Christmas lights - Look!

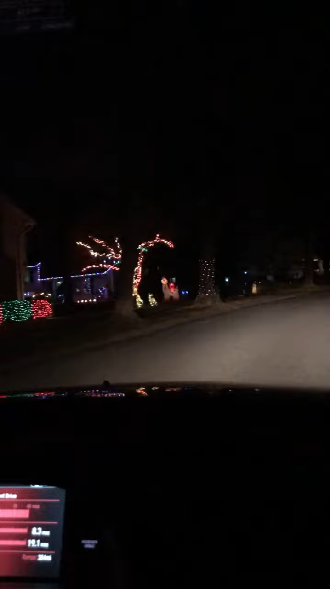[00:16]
Whoa, look at those. It's a tree. Oh, check it out. Covered in decorations. Look at the tree branches over there. Look at all of this. Look at all of this. Amazing.
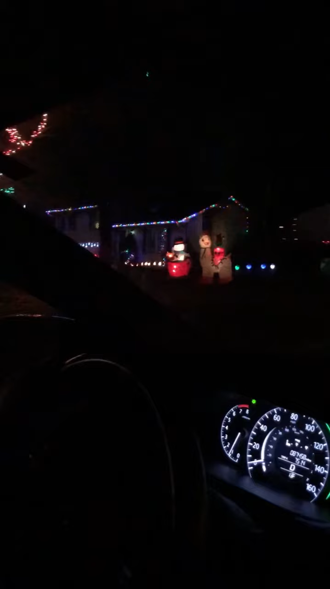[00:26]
Whoa, look at those. Whoa, look over there. Yeah. Hello.